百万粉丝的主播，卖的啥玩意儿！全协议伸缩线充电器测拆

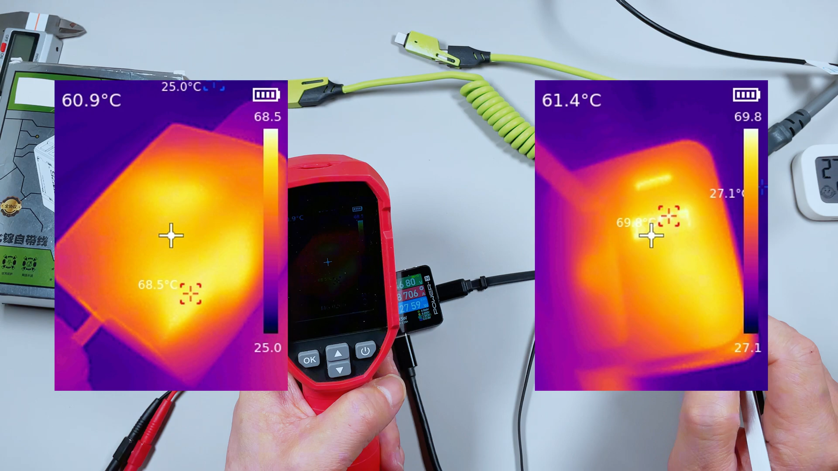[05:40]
5度核心温度为69.8度然后运行到一个小时的时候表面温度为74度核心温度也是74度左右测